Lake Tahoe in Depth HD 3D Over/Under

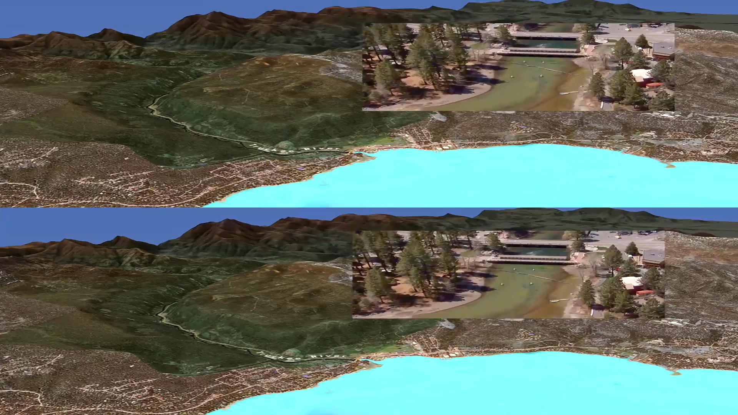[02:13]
This dam at the outlet was completed in 1913 to hold back an extra 6 feet of water for use downstream. In drought years, the lake level falls lower than the natural rim and no water flows into the Truckee River from Lake Tahoe until rain and snow melt refill the lake above the rim.
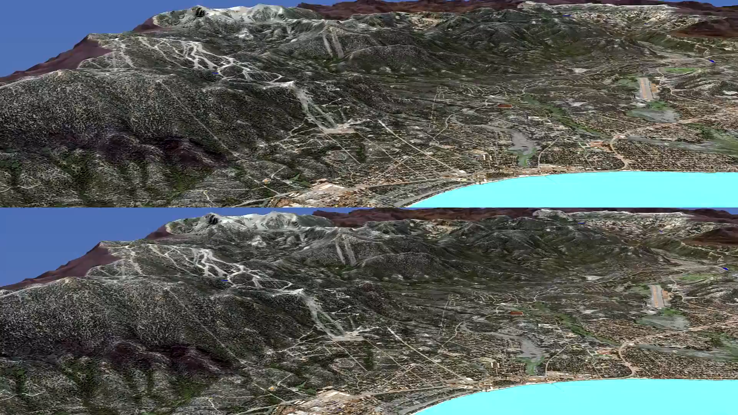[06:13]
Urbanized land makes up only 11% of the basin but contributes nearly three quarters of the fine particle pollution. About a third of the inflow to the lake and most of the urban runoff comes from the upper Truckee River watershed.